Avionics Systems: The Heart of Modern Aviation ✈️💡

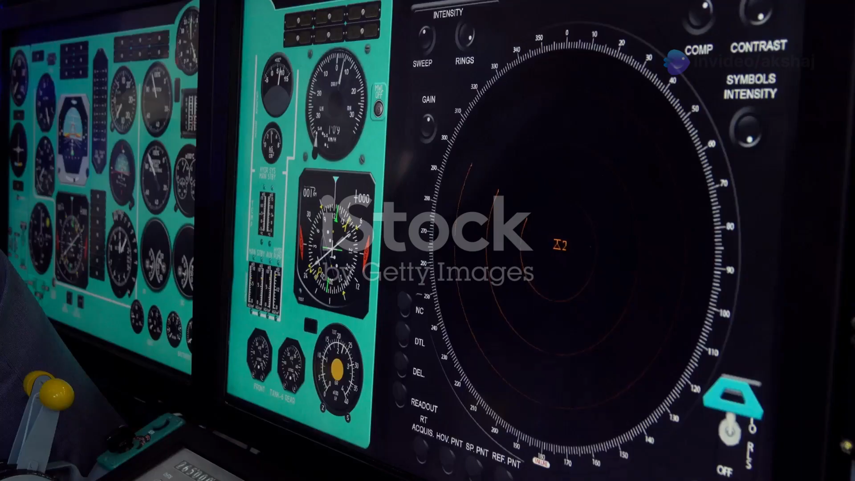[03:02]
Weather radar and terrain awareness systems are vital for safety during flight.